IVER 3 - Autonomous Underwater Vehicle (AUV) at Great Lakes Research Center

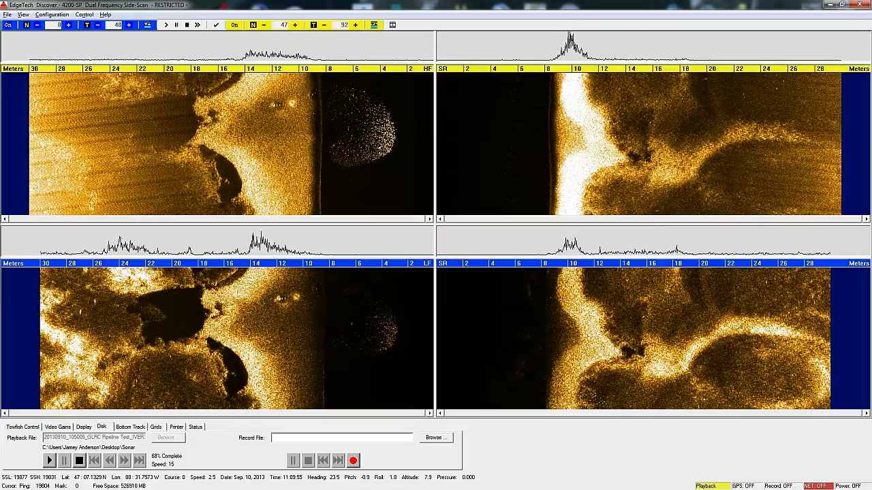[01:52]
encroachment of sediments into the fish habitat and also look for other
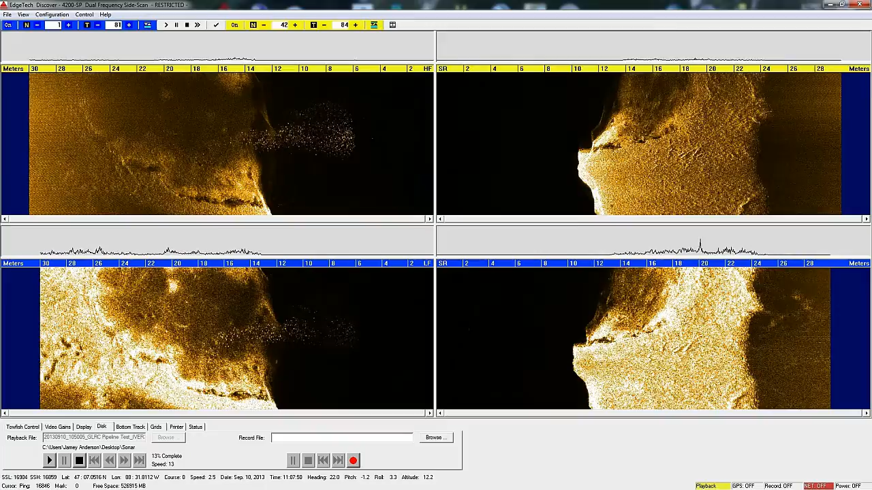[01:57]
indentations or unusual characteristics of the bottom that might be natural phenomena,